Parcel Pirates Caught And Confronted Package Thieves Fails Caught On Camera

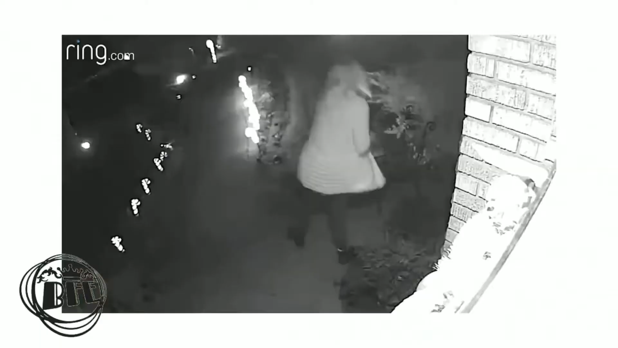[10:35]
And there were multiple houses that evening that posted videos of this woman stealing packages off their porch.
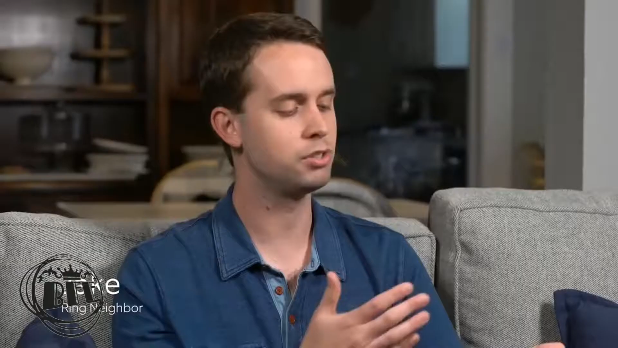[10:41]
to have someone just walk right up to your house and take something,
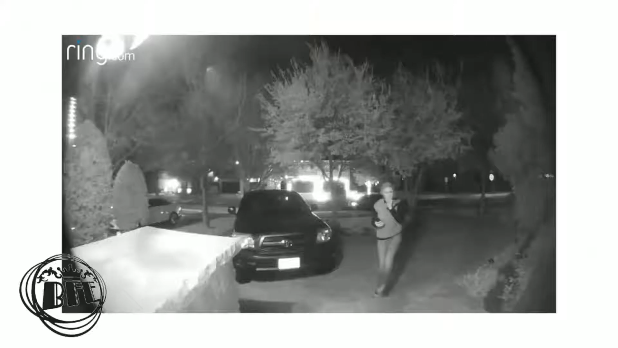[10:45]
to put a face to that action and to actually see that occur gave us the ability to do something about it.